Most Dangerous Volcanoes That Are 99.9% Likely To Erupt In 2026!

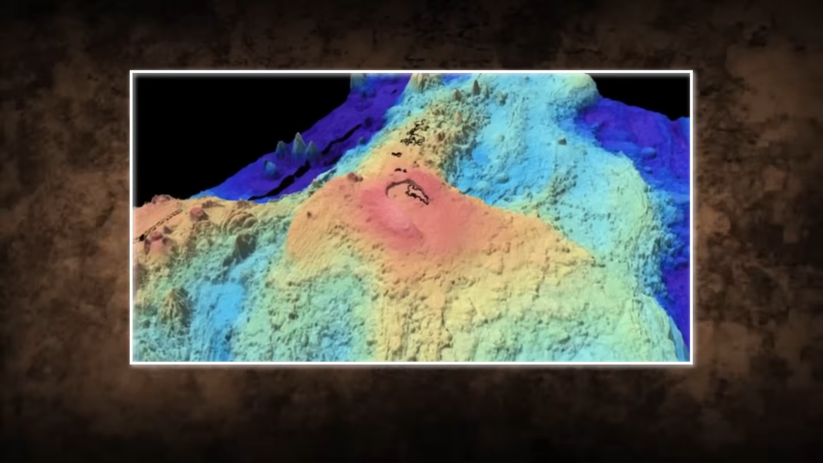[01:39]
It sits deep under the ocean, far from human populations,
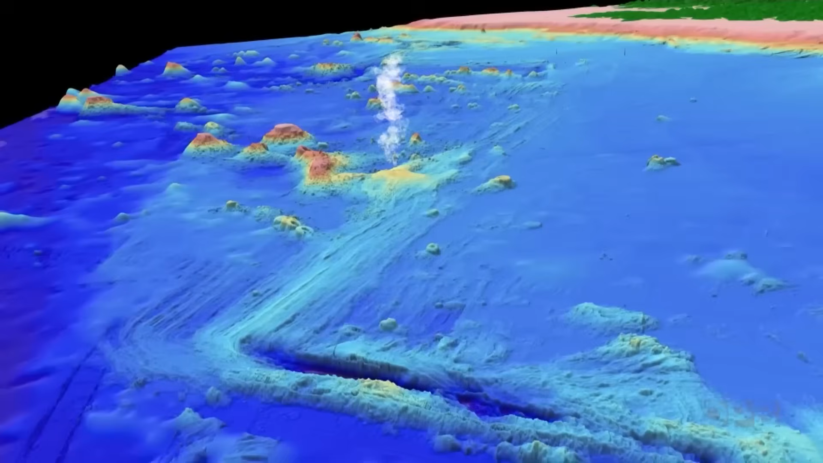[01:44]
but it is the most predictably eruptive volcano ever recorded.
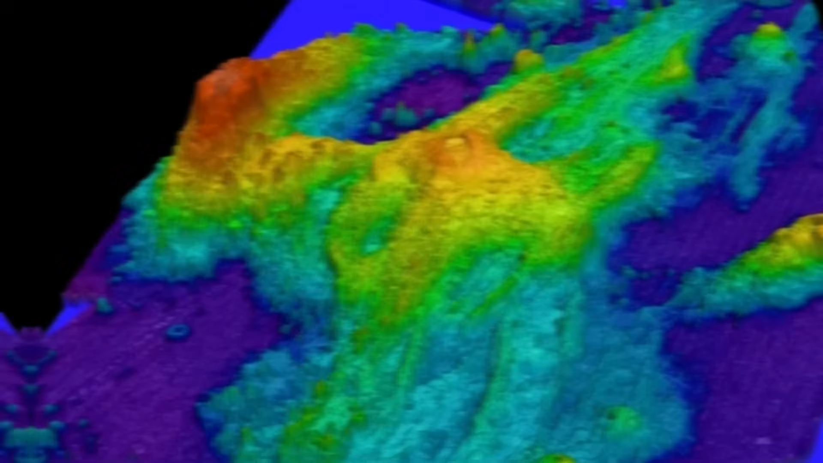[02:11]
After each eruption, the ground abruptly subsided, marking the release of pressure.